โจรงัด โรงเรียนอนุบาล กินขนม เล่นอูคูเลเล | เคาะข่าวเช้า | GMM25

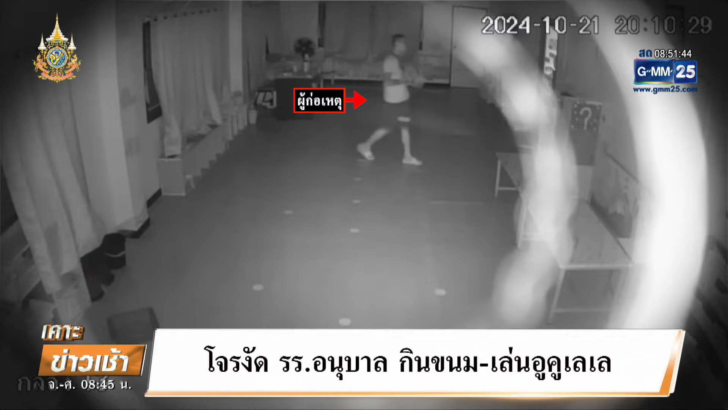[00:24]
นี่ย คุณผู้ชม สบายใจ ไม่สบายใจกอเหตุกว่า 2 ชั่วโมงเดินไปตามห้องต่าง ๆห้องของเด็กนักเรียนบ้างห้องของธุรการภาพเหล่านี้ คุณผู้ชม ปันทึกภาพเป็นชายอายุประมาณ 30-35 ปีก็เข้าไปรือค้นท
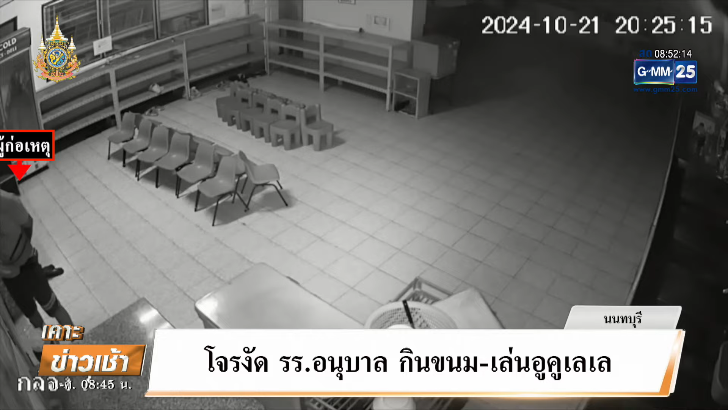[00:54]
รับศีลภายในโรงเรียนแห่งนี้เข้าของบางจุดนี้คือกระจัดกระจายใช้เวลากว่า 2 ชั่วโมง นะคุณผู้ชมเหตุการณ์เกิดขึ้นต